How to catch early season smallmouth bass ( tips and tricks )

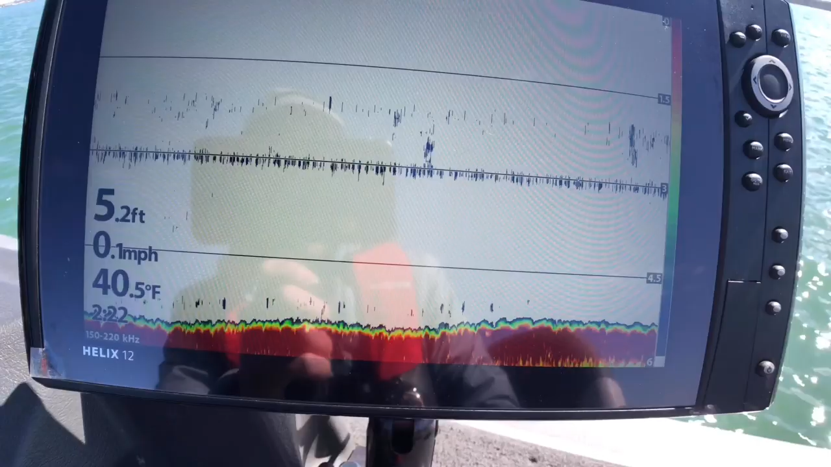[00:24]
On screen: depth 5.2 ft, water 40.5°F, speed 0.1 mph
Okay, this is the kind of stuff you're looking for right here. You know, you broke 40 degrees here. Main channel, 38, 39. This is out of the wind.
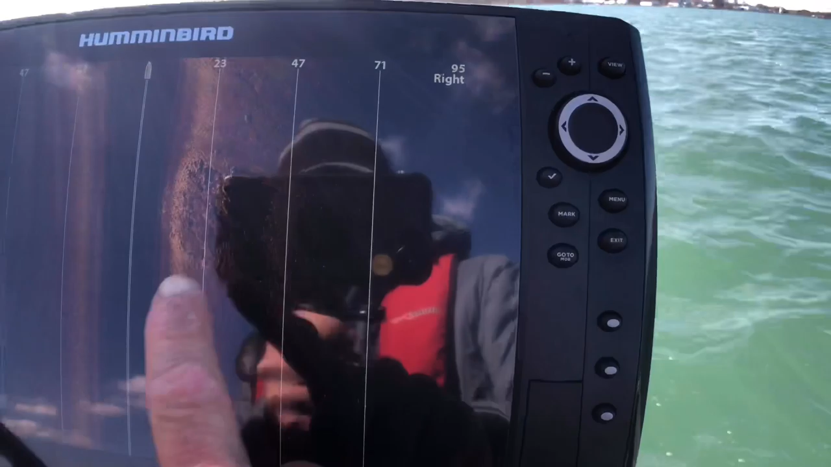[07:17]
Right here, that's what I'm fishing. These isolated boulder patches like that. So what you want to do is just move your cursor right on top of it.
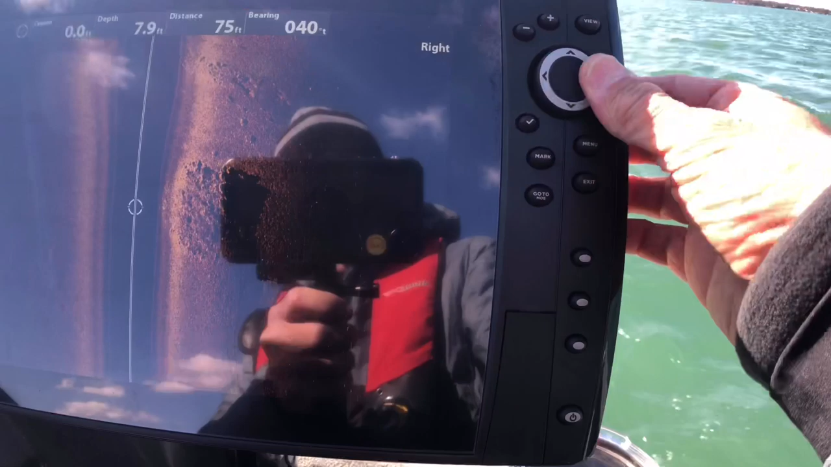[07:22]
On screen: depth 7.9 ft
Boom! Go to your mark, drop a wave point on it.
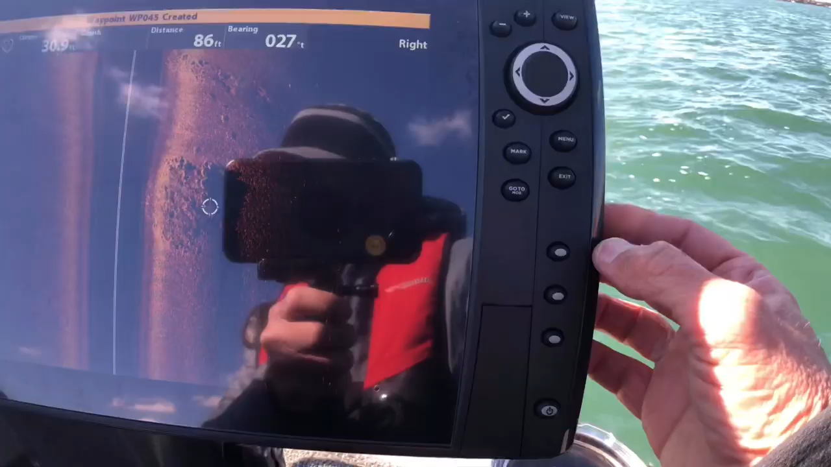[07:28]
It's gonna double it over, transfer it over to my map.
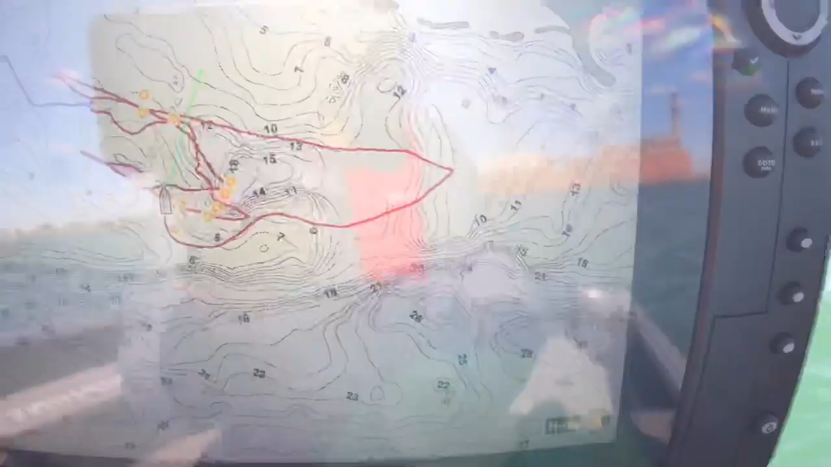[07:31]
Or, if you don't have two screens, that's fine.
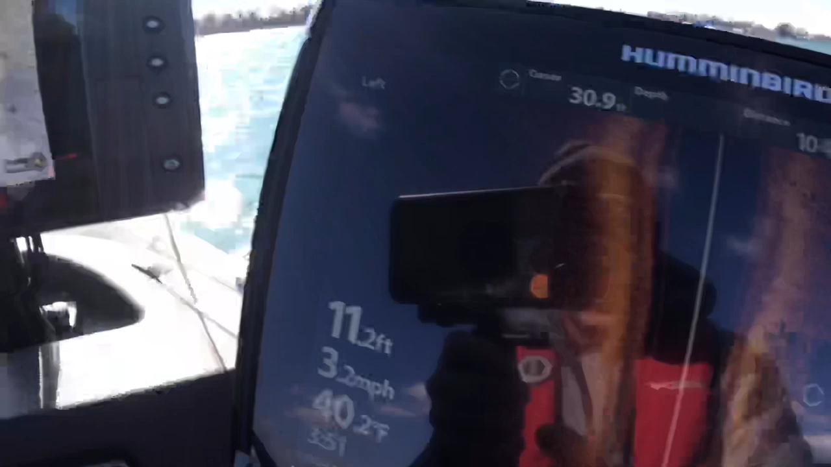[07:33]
On screen: water 40.2°F, speed 3.2 mph
It's gonna, it's gonna record it right on your map in here. Hit your exit button and then go back. So now I know.
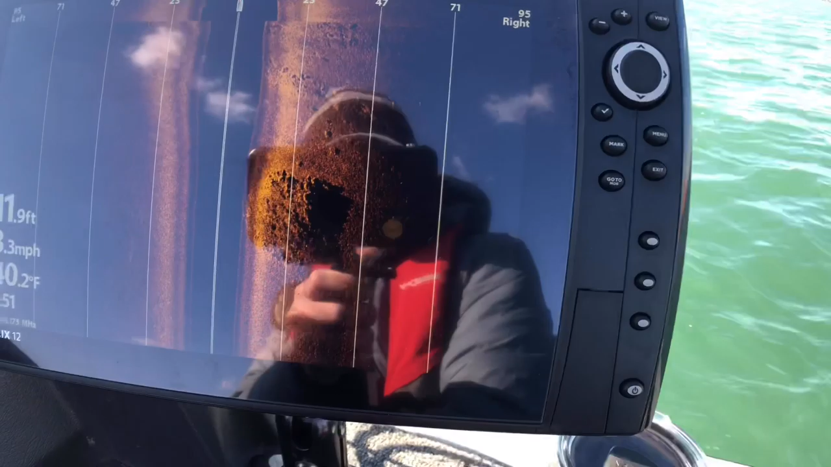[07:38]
Now I know exactly where this boulder patch is. You know, you can see it was, we were right through it.
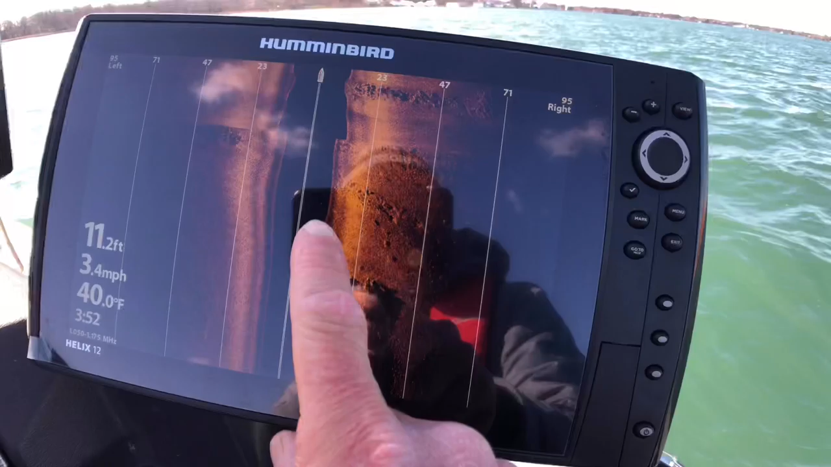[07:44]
On screen: depth 11.2 ft, water 40.0°F, speed 3.4 mph
There's our boat. You know, it's 23 feet, 47 feet, 71 feet. So I know where it is roughly as I approach it with my mapping.
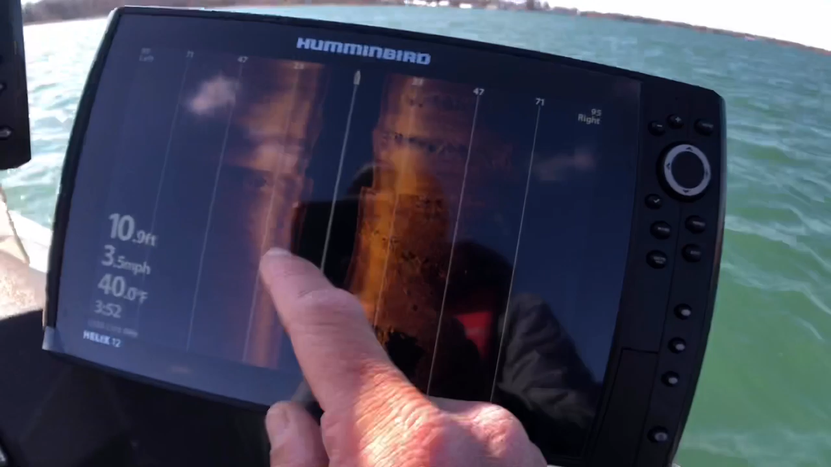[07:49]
On screen: depth 10.9 ft, water 40.0°F, speed 3.5 mph
So you can see the rocks
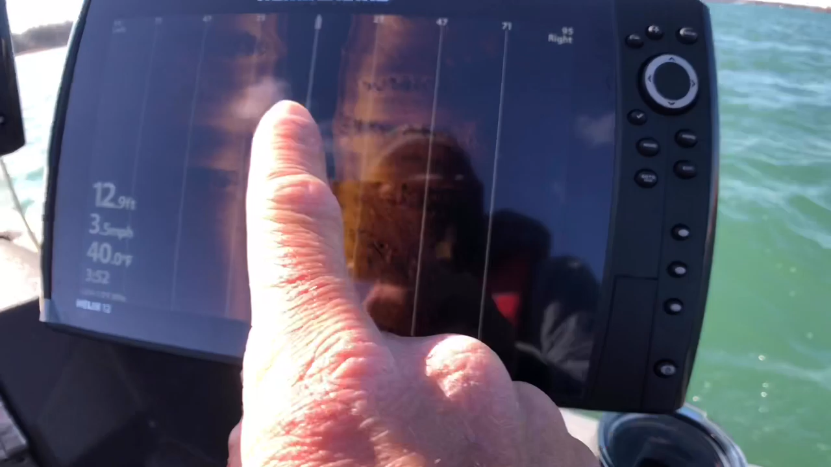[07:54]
On screen: depth 12.9 ft, speed 3.5 mph
like this on these flats near the deep water. That's what's holding the heat.
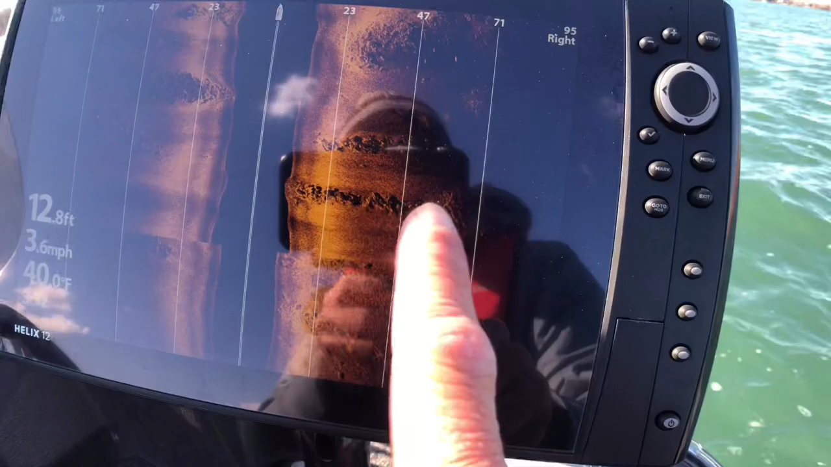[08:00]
On screen: depth 12.8 ft, water 40.0°F, speed 3.6 mph
So if you have side imaging, there's another one there. These isolated piles like that, they do two things.
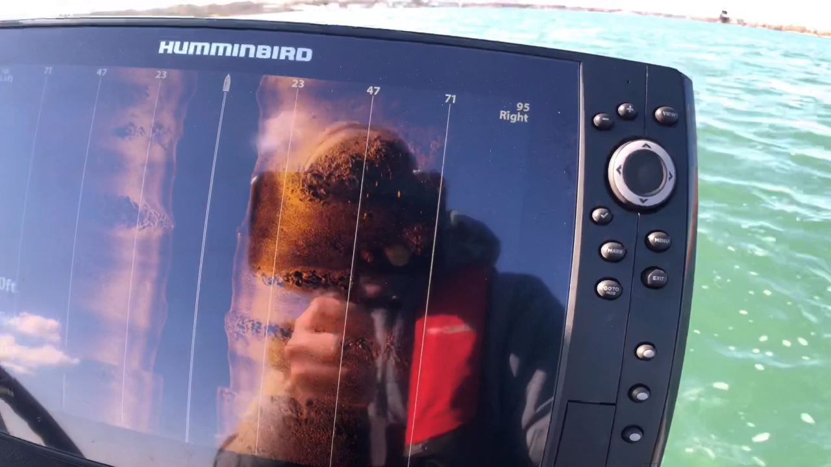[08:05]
They're blocking current and they hold heat.
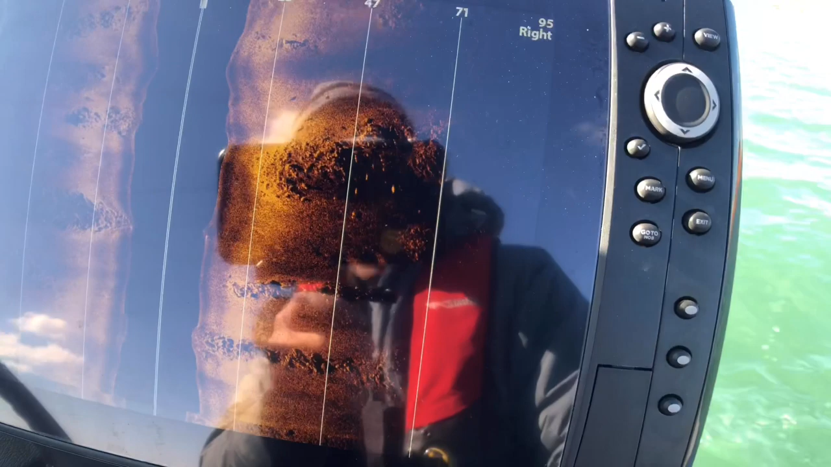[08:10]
So mark those, go back, go upstream or upwind of them, make long casts, try to leave your bait in that zone as long as possible.